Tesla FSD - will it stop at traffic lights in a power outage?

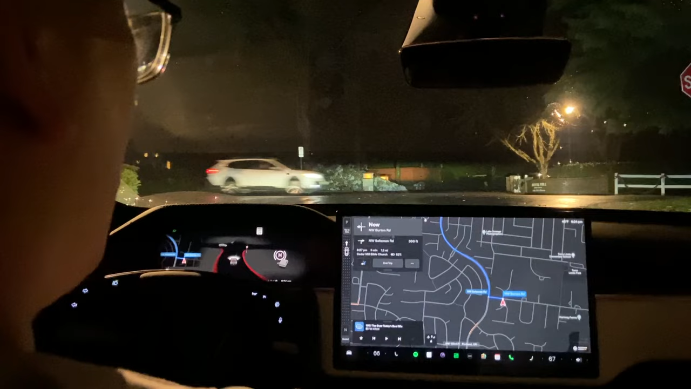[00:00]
Okay, we have full self-driving on, turn it on and we're currently in a lit area but there is a huge power outage. That was an interesting jerk of the wheel. We're in a huge power outage so let's see how well full self-driving works with the lights completely out. There's a car coming. Wow, that was aggressive. Okay, there's still lights here. There's still lights on here but we'll go into an area with an outage.
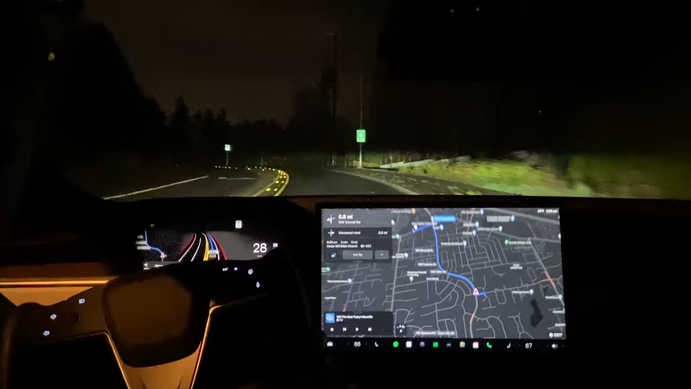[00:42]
Okay, so what we're going to see is we're going to see a traffic light that's completely out. Now we're in an area of the of the town where all the street lights, there's street lights here if you don't notice they're completely out. There's a traffic signal coming up and it is completely out. Let's see if it can do a stop because a traffic signal is dead and this is a dead traffic signal right here and wow, it's slowing down and it actually shows the traffic signals without any lights here and there's a car coming here and wow, it's proceeding onwards just like a stop sign.
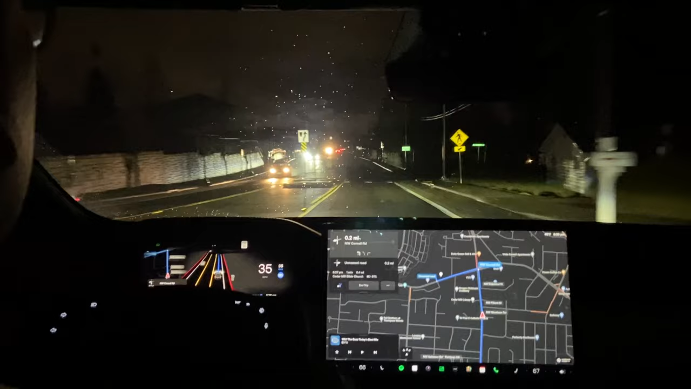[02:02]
Turn left onto northwest Cornell Road. Okay, uh, no, this is not a traffic light, is it? It's a traffic light, yes. And I couldn't, I didn't even see the traffic light but the visualization of full self-driving is showing it. It did stop. There are cars here and it did continue in turn. Now it has to turn left at this pro, this traffic light that's out and it is it's getting the left-hand turn.